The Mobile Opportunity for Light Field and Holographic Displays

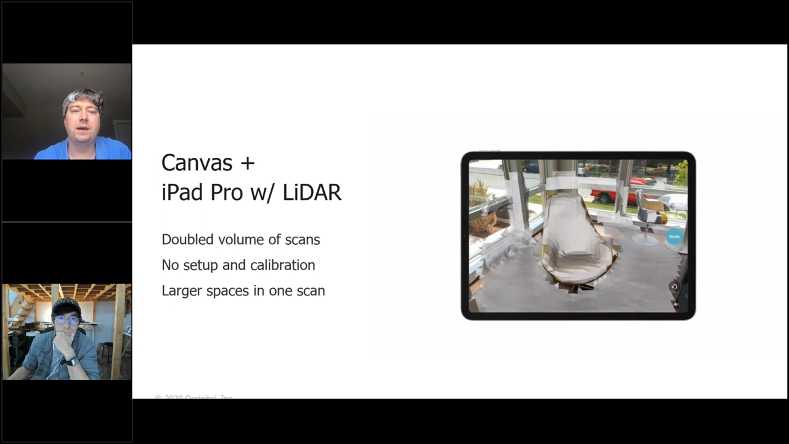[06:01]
But this spring, Apple has come out with iPad with embedded LiDAR.
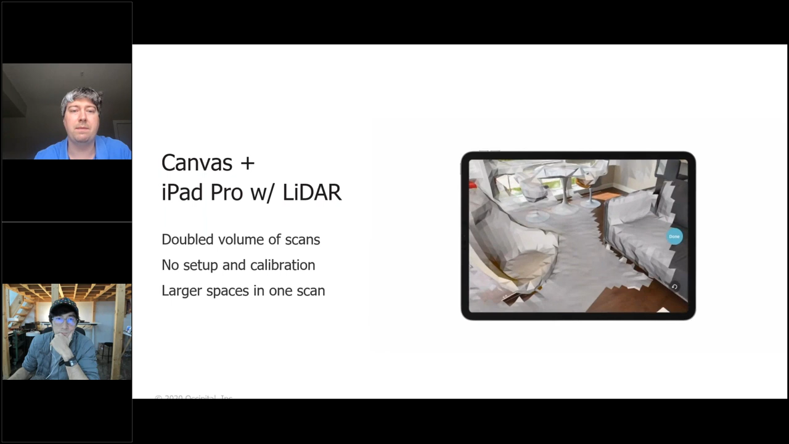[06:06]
And shortly after, we have supported this new device for Canvas as well.
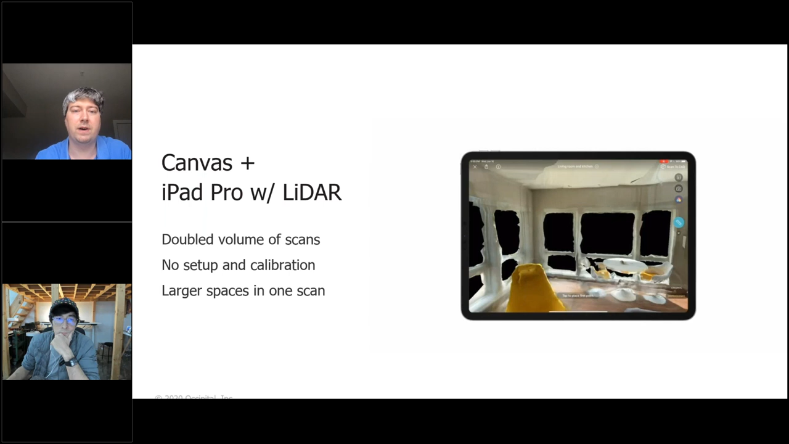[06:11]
It's actually had like a dramatically positive impact on our business.
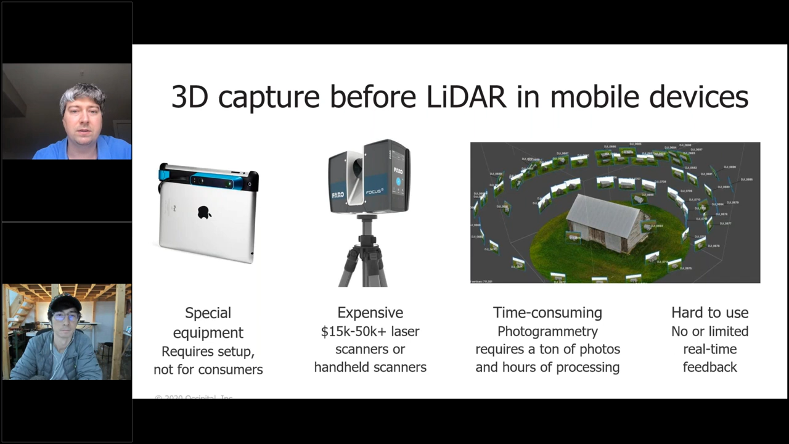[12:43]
You didn't see what you get as you scan. It's more like capture and then separately processing. So you really need to nail down some tips and tricks to be successful, or you may need to go back on site to capture data once again. Let's switch to the next slide.